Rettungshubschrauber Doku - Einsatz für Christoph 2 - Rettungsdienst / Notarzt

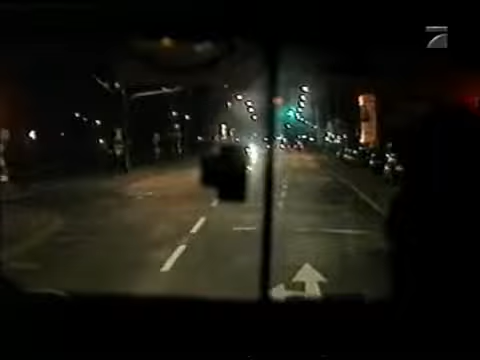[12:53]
Zwei Stunden später. Ein Rettungswagen des Malteser Hilfsdienstes will einen Hirnpatienten bringen. Notfall. Dr. Dunker kümmert sich noch während der Rettungswagen durch die Stadt rast um einen Platz auf der Intensivstation.